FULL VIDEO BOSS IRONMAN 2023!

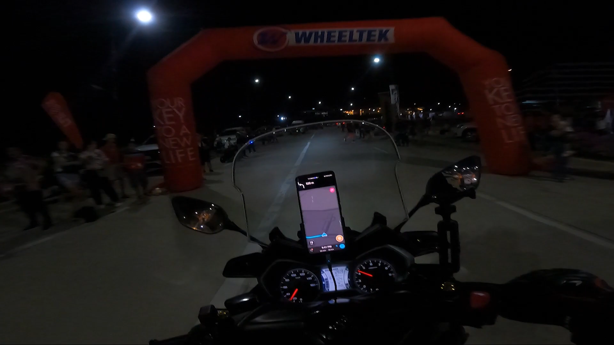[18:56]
Yo mga topak, uwi na tayo. Matapos at ang gano'ng oras pa yan.
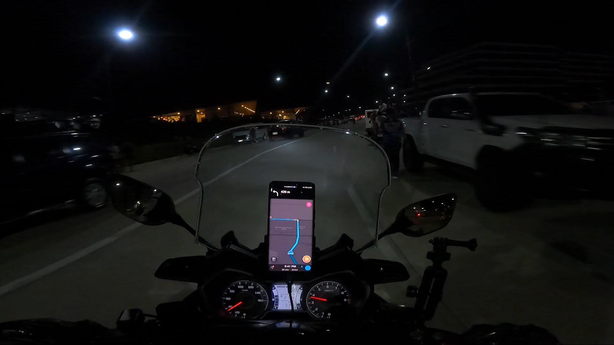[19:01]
Dami nila. Alos 2,000 sila. Uwi on time. O yan o.